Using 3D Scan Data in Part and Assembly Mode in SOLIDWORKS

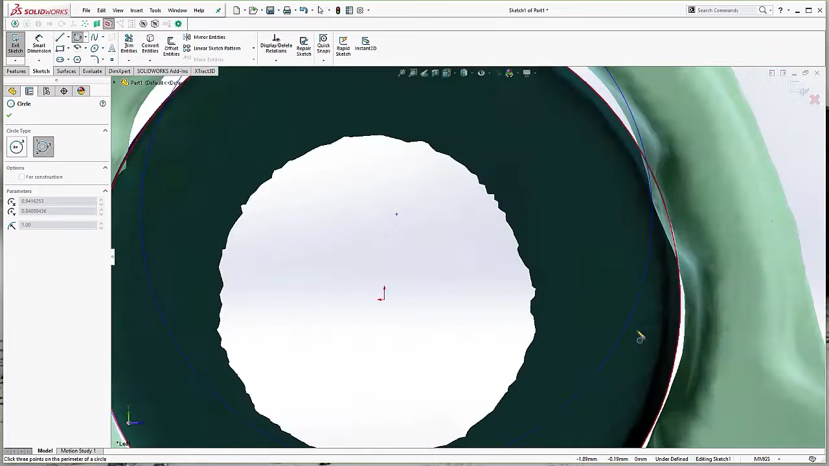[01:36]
I don't have to do it too closely. I just have to make the circle.
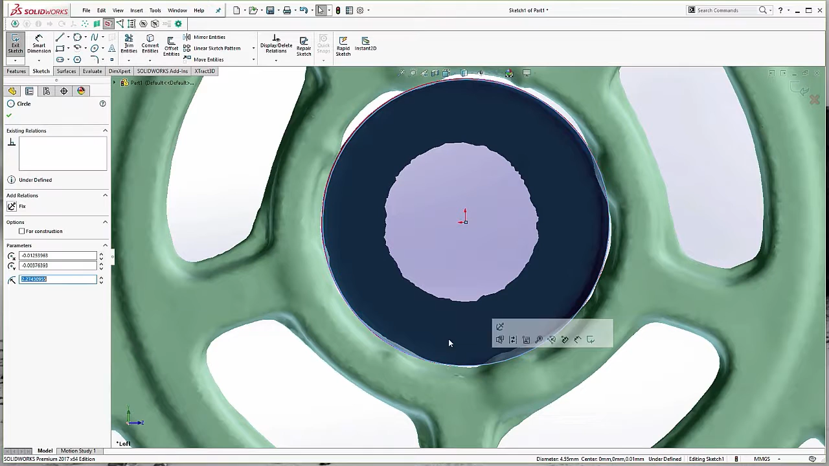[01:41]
And then I can use the Fit tool to fit the circle onto my slice there. And that should give me exactly what I need.